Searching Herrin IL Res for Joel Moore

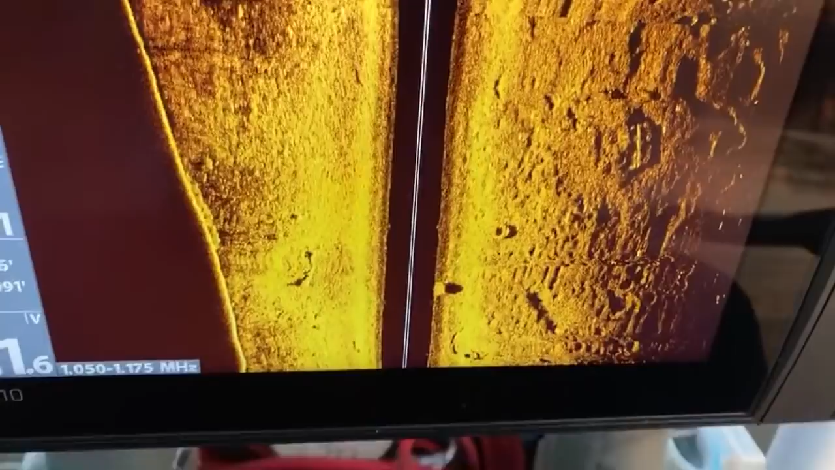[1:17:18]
Nugs, you know, I think his sonar is a really good sonar. So I don't know exactly what type of sonar he has, but you know, it's doing the job. Your sonar is outdated. It's doing the job though. What do I have?
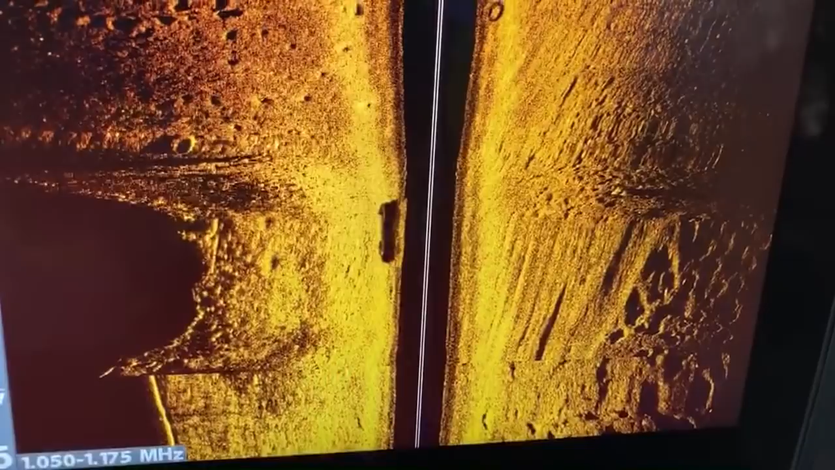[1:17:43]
I have a Hummingbird Helix 10. I was gonna look at that spot again. I'm actually gonna go right on top of where that was.
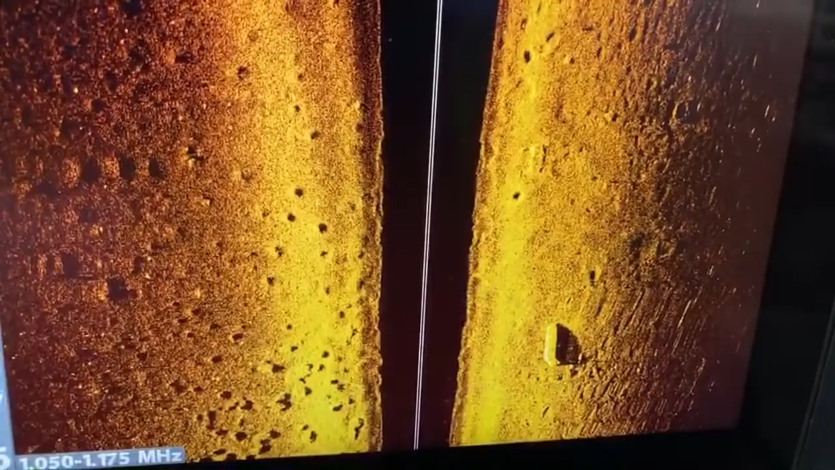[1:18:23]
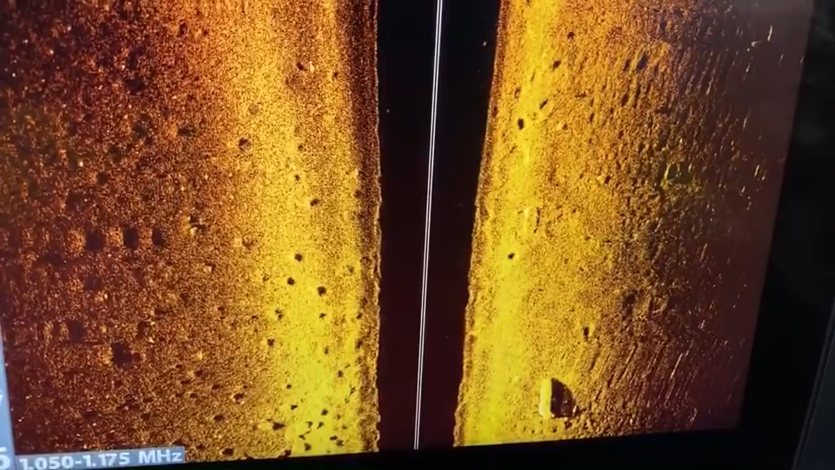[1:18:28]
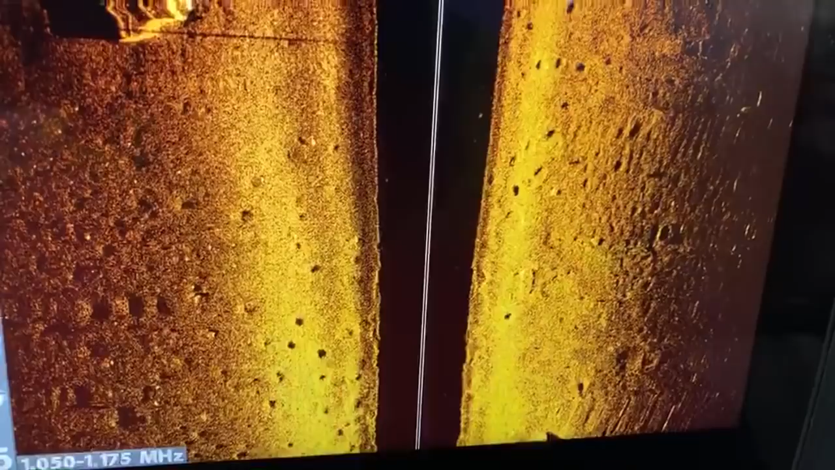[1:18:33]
See it coming up yet, but you will.
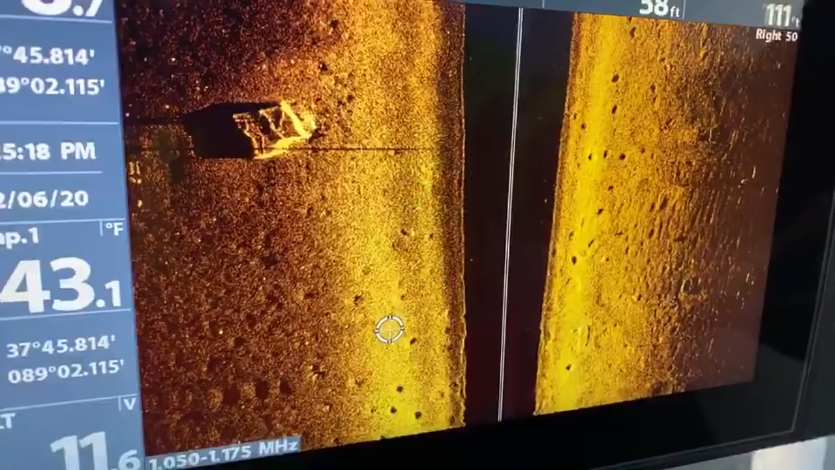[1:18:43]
On screen: water 43.1°F
Ah! Wrong button, Jacob, you dummy.
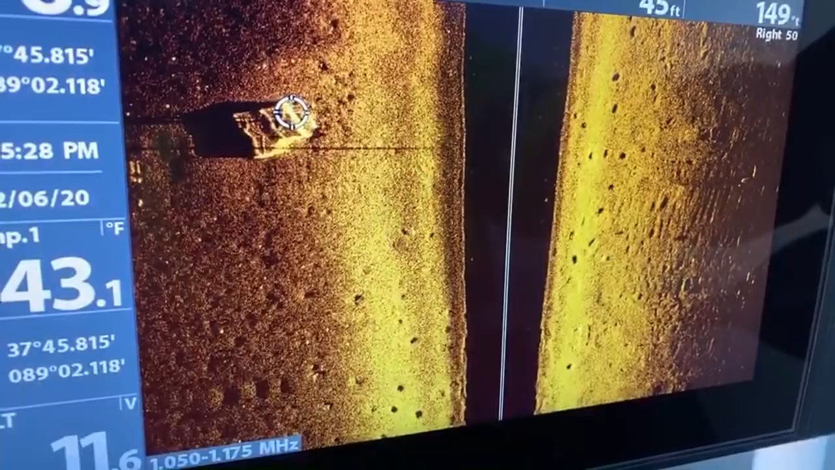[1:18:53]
On screen: water 43.1°F
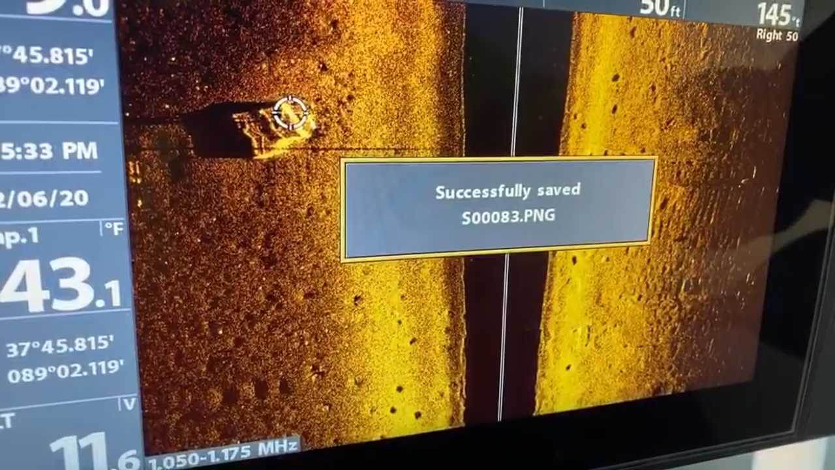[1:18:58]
On screen: water 43.1°F
It almost looks like pump house of some sort. 850 Jeep. I'll have to go back over that and look at it. How deep is the water there? 8 feet.
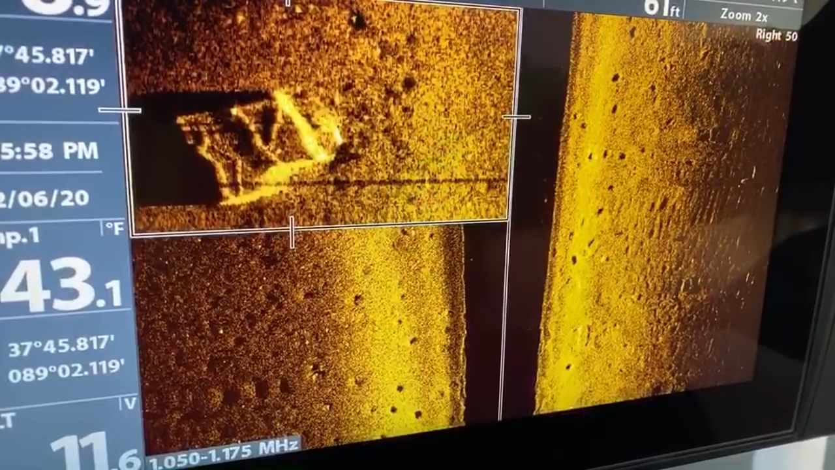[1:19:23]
On screen: water 43.1°F
Okay, so I'm gonna go back over and get a better angle at it.
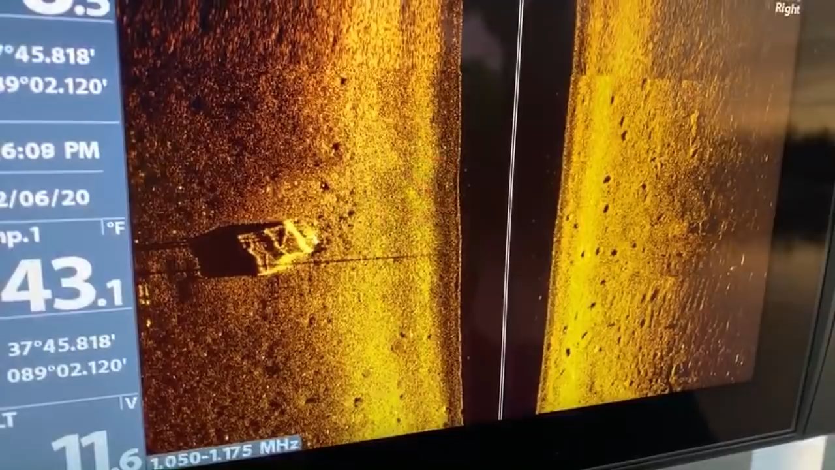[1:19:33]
On screen: water 43.1°F
Upside down truck bed. I know where it's at.
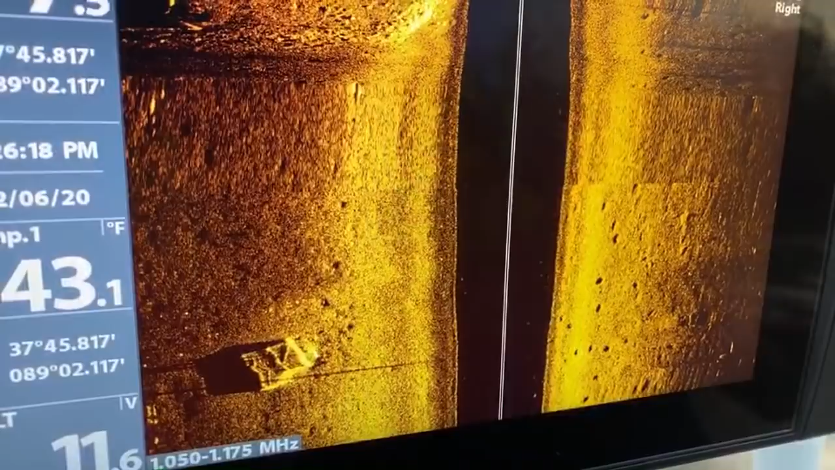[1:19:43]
On screen: water 43.1°F
I can actually go right over top of it. And that's what we'll do. We'll drop the magnet on it, see if it sticks.
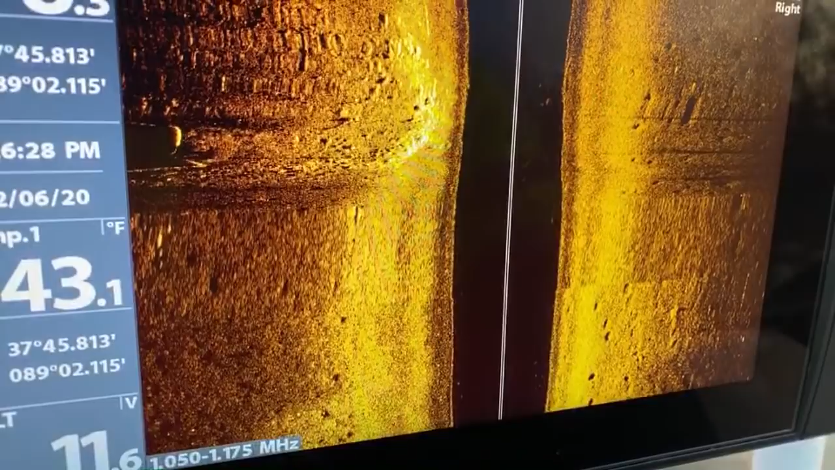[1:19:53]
On screen: water 43.1°F
And if it does stick, we'll get a, you know, we'll see if the neighbor here, the one that was looking at me, all kind of funny, if she'll allow me to get set up there and we'll dive it.
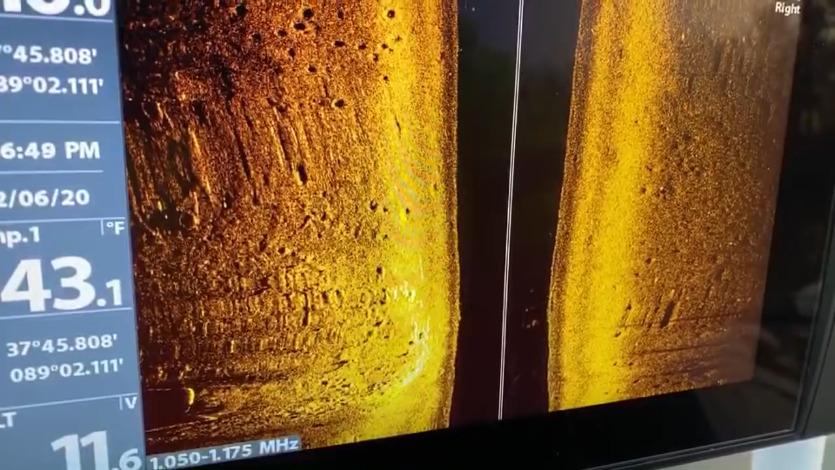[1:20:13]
On screen: water 43.1°F
Okay, where is it coming? It should be coming up. There it is.
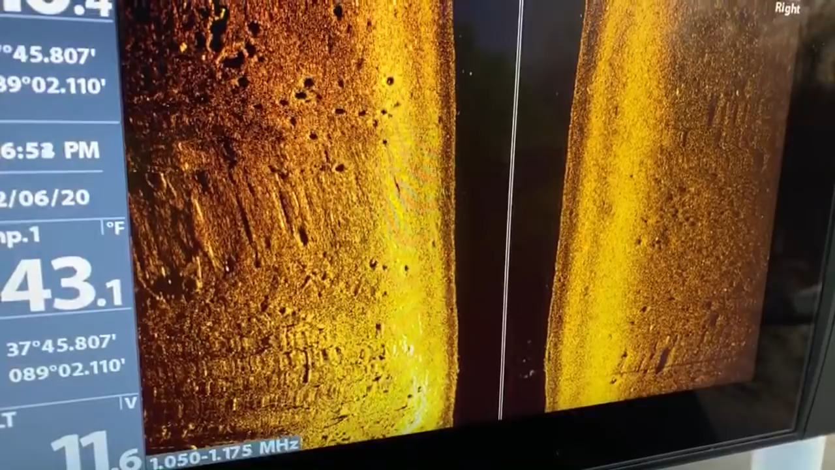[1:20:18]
On screen: water 43.1°F
It's a platform of some sort. I think it's a pump house. Come on. damn it. Get down. Sorry, guys.
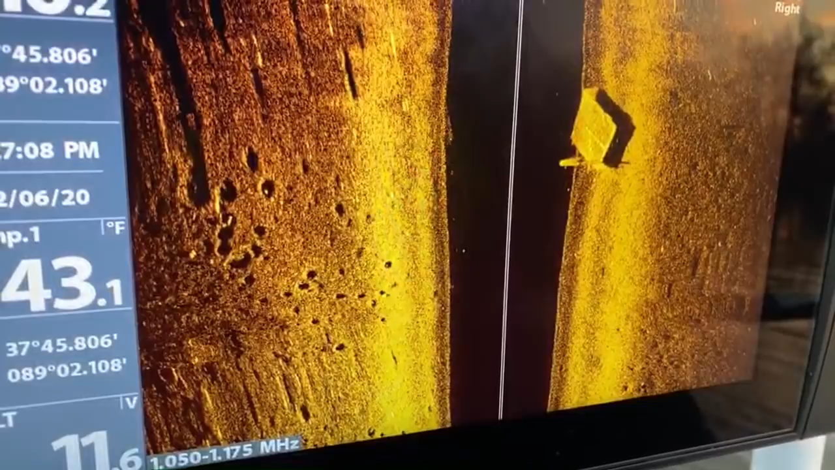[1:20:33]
On screen: water 43.1°F
I'm gonna turn this around.
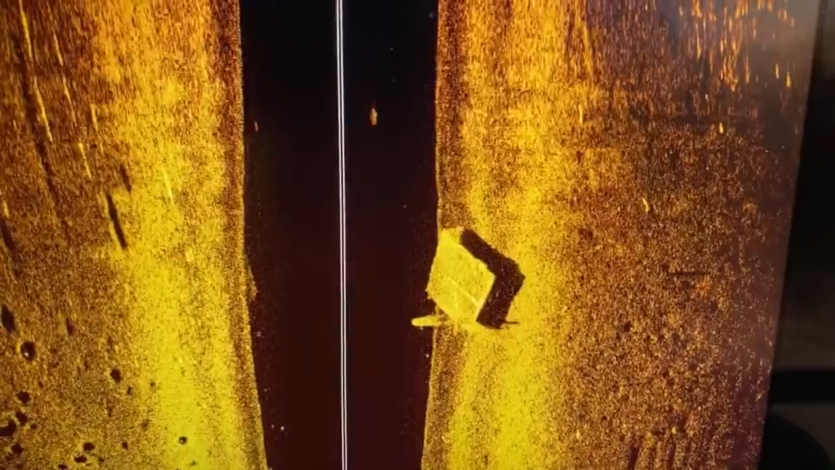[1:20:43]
Yeah, I think it's an old doc. I think he's right. All right. I think that's what that is.